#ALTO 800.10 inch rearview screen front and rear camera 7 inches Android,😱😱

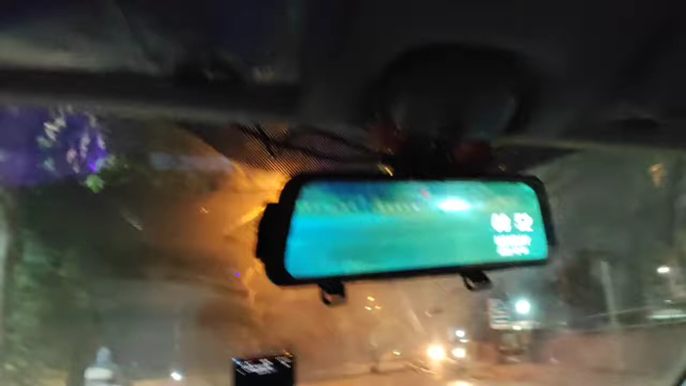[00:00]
ہلو فرنڈز میں سنجیب سمارٹ کار سے اینڈ آج ہم نے اس میں لگایا ہے کار ڈی وی آر دس انچی ٹین انچ کا سکرین لگایا ہے جو کی فرنٹ اینڈ ریئر کیمرے کے ساتھ آتا ہے آپ دیکھ سکتے ہیں اس کے اندر اب بھی آپ فرنٹ اینڈ ریئر دونوں کا ویو چیک کر سکتے ہیں نائٹ کا ٹائم ہے جو کہ ہم اس کے ٹیسٹنگ کے لئے نکلے ہیں
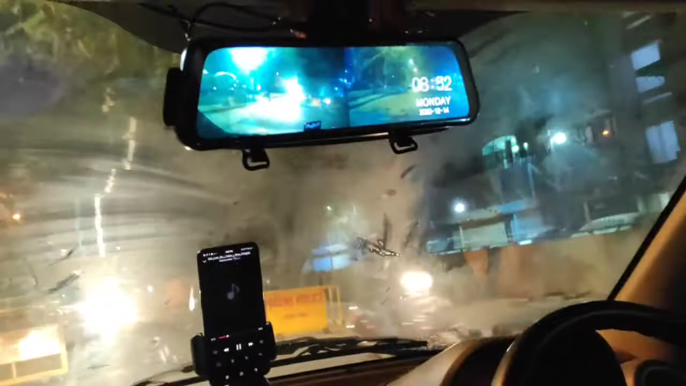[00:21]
دونوں ایک ساتھ آپ اس میں پلے کر کے سے دیکھ سکتے ہیں فرنٹ اینڈ ریئر کا جو کی بہت ہی اندہ کوالٹی کا ہے اگر آپ نے صرف ریئر ریئر کا دیکھنا
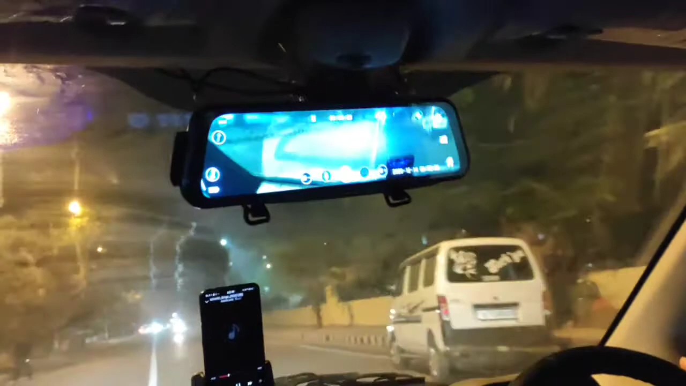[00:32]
ہے تو ریئر کا بھی ہے ون ٹچ میں آپ اسے ریئر کا پورا ویو دیکھ سکتے ہیں اور یہ جو ہم نے انسٹول کیا ہے یہ اپنے الٹو آٹھ سو کے اندر کیا ہے اگر آپ اس کا ٹچ دیکھ سکتے ہیں بہت ہی بڑیا ٹچ ہے ساتھ میں ہم نے اس میں سات انچ کا انڈرویڈ پلیئر لگایا ہے